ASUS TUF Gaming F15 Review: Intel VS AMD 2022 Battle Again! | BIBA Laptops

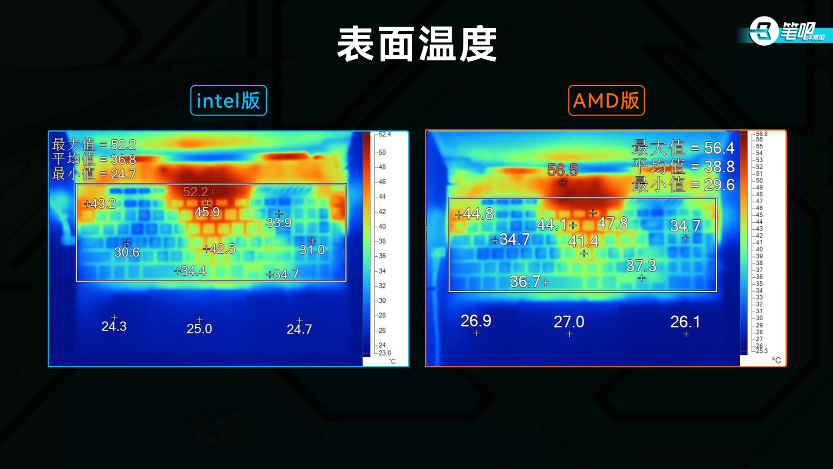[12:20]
They have similar results. The middle is around 47 degrees. WASD keys and arrow keys are cool. For noise test, we adopt a new method.